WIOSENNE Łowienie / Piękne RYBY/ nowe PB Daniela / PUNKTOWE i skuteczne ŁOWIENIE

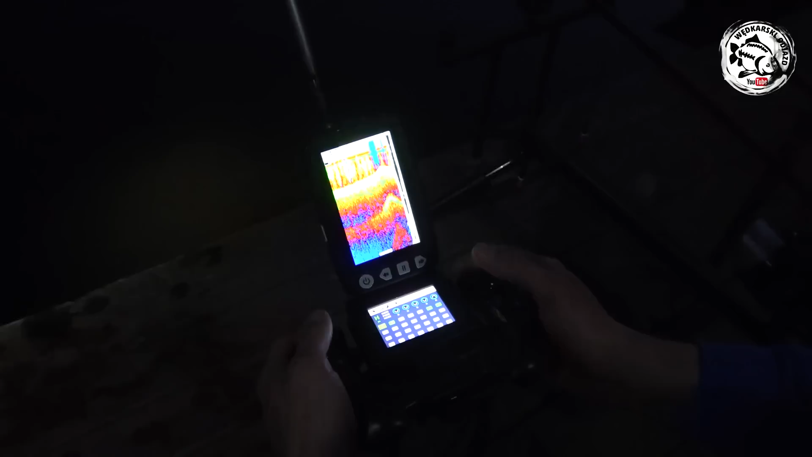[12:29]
No. Ale woda cieplutka, za to 14 stopni, słuchajcie, no. Więc to jest fajnie.
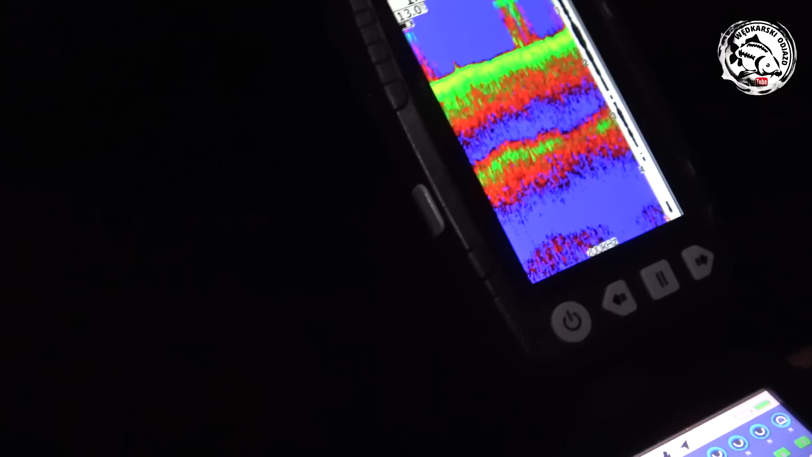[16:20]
Dobra, myślę, że tu na skraju położymy jeden.
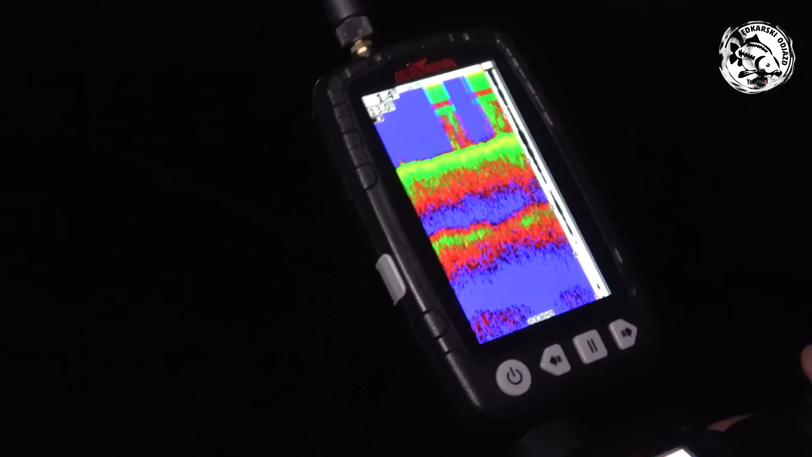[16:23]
To zielsko już jakieś. Kolejny zestaw. Dodajemy Biomarina, kulka. No, kuleczka Biomarin, 14 mm i Pinks, TC Pineska.